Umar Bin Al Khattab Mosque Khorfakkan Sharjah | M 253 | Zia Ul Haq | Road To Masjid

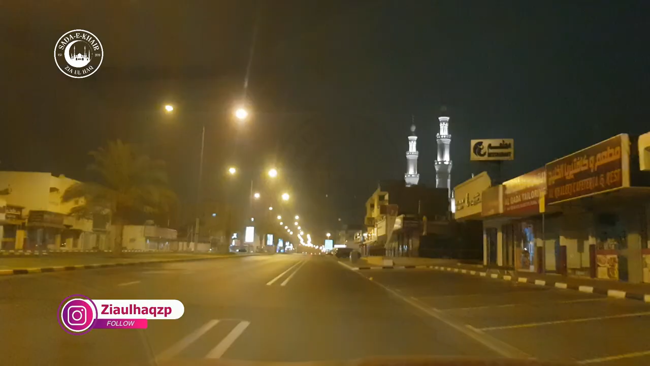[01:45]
दोस्तों, हम अपनी मंजिल के करीब, ये देखें माशाल्लाह 2 मीनार और एक गुंबद मुझे नजर आना शुरू हो गया है,